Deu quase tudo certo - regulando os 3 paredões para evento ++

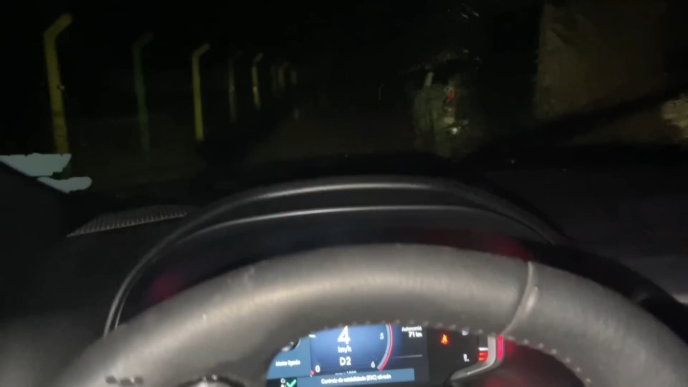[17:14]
Nem a tola, se fosse o pequenininho, não ia não com essa lama aqui não. Aí o que acontece, fiquei sem fôlego agora. Correria, pra me pegar a chuva. Vou ligar o farol do
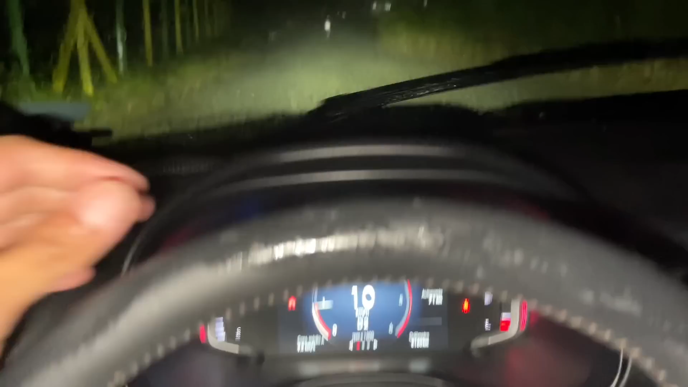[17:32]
carro. É aqui. Rapaz, que chuva, mano. Que chuva essa. Mas pelo menos deu pra regular o som.
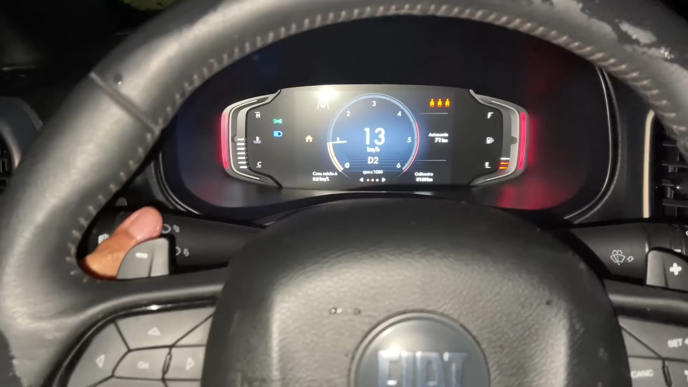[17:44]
É, ver como é que ficou o negócio do grave, né? Mas esse som...
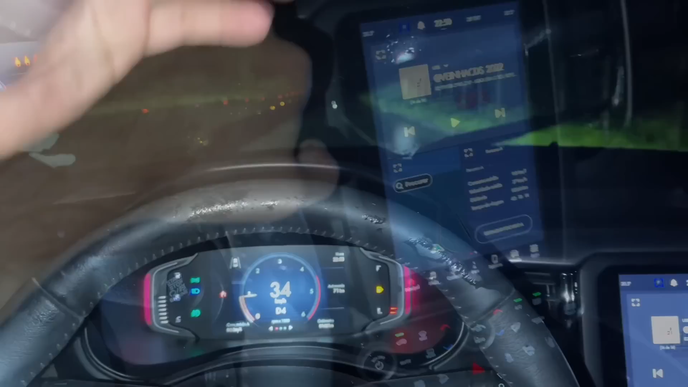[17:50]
Enfim, mas vai dar certo, galera. Vai dar certo. Um dia eu vou pegar um dia todinho. Tem que ser um dia todinho. Pra tirar o que tiver de tirar de som, beleza?
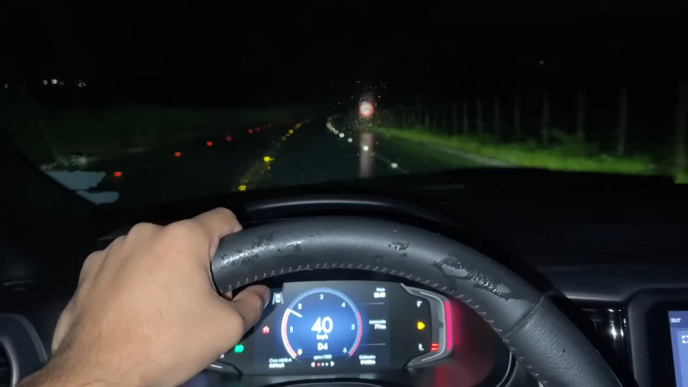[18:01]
Quando a gente colocou os 28.000, o grave chegou mais, porém o consumo ficou maior. Entendeu? Rapaz, que é isso, bicho? Só eu, bicho, na pista, mano. Tu é doido. Só eu, é? Ninguém. Você tá doido. Ah, chego no poxa! Tudo doido!